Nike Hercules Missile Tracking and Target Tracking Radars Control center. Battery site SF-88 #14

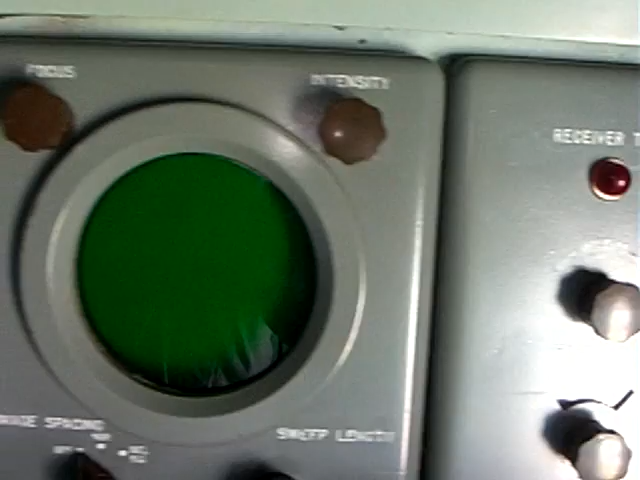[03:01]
the radar is all controlled from here. The target tracking radar and the missile tracking radar is only controlled from here.